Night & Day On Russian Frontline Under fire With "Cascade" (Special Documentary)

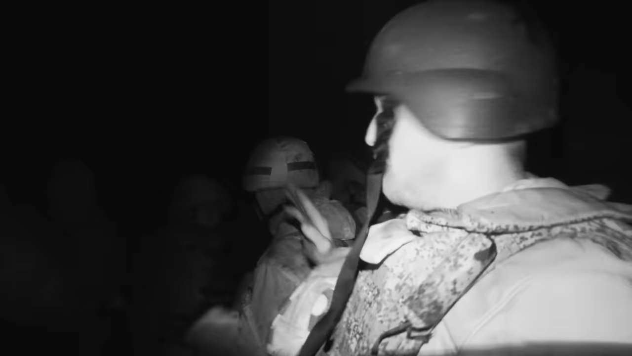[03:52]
It's a BMP, huh? BTR. BTR. Okay, as you can see, we just got off the armored first snow carrier,
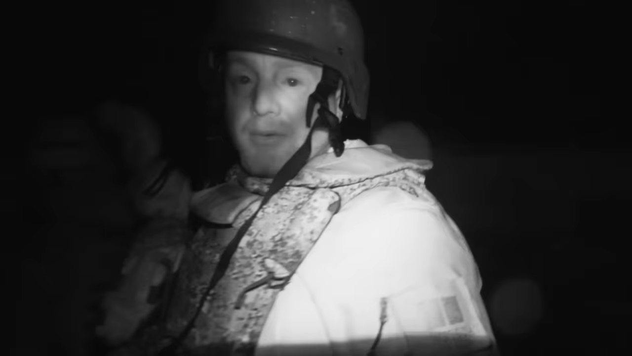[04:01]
and we're getting ready to take a hike this way to the very front line, where we're told we could be around 100 meters. As you see, we just got off the armored personnel carrier, and we're going to be headed this way in the direction of the Ukrainian positions.